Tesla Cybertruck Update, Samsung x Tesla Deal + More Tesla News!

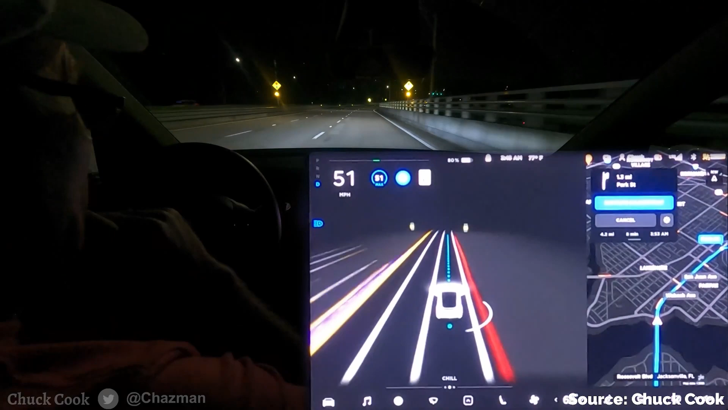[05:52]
Elon calls this the mind's eye of the neural network. We're getting much more lifelike renderings of vehicles, pedestrians, and road markings on the new display. The car can even recognize animals like dogs walking on the road.